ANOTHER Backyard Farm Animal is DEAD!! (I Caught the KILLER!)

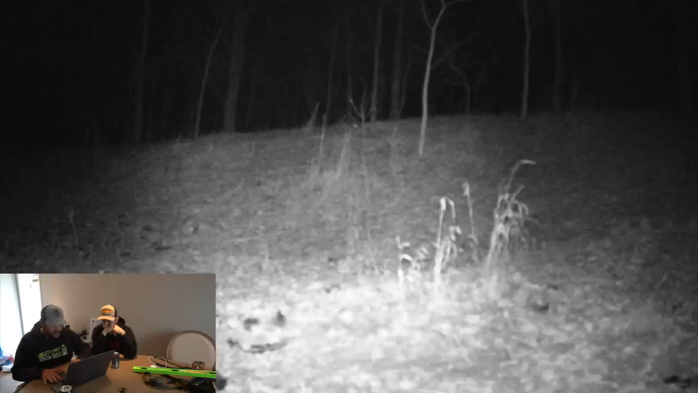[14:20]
What are they doing? Are they pecking at it? What if the chickens killed Quacky? What if it's an inside job?
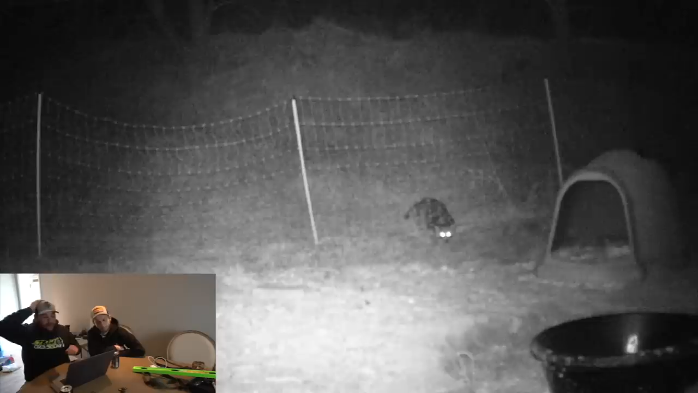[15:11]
He went under it. Oh, I stopped. Oh, that was the end of the clip. Let's go to the next clip. He went under it right where I said, right where I said that little depression in the grass is. Obviously not shocking. So no, I mean, our fence is not working. So we're going to fix that today. Part of the reason why the fence doesn't work is because part of the electric part, which is the white netting is grounded out somewhere. It's touching a piece of metal or grass or something. Because that fence, I've gotten hit by it when like I'm not wearing rubber boots and they'll knock it. I mean, Millie's put her nose against it and she freaks out and runs. Like this thing should have gotten ca-chow.